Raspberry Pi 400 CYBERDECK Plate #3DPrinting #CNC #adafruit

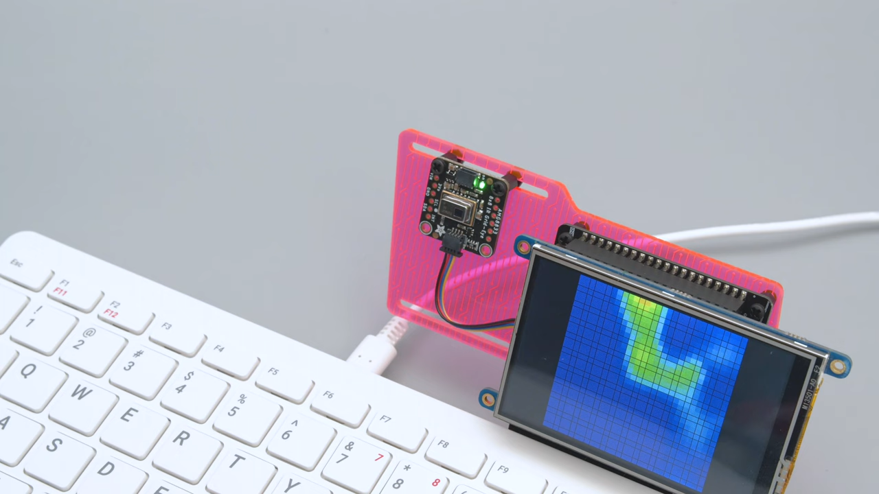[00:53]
This is the AMG 8833 thermal camera running demo code on a Pi TFT. It's working in full screen with slight modifications to display more pixels. We also installed the Hollywood script written by Dustin Kirkland.